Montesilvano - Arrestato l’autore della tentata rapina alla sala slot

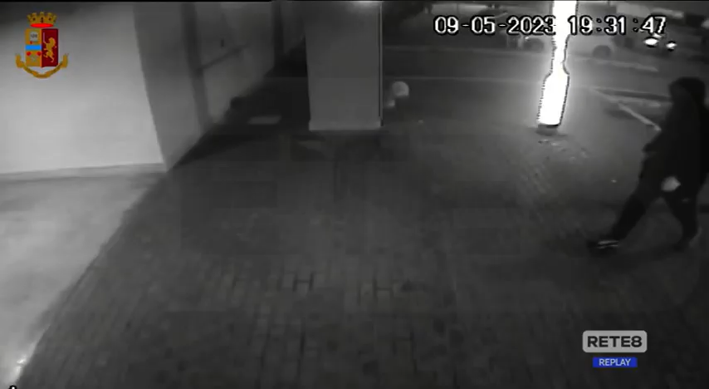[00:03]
Sono le immagini di una tentata rapina nella sala slot che si trova all'interno del centroporto allegro di Montesilvano.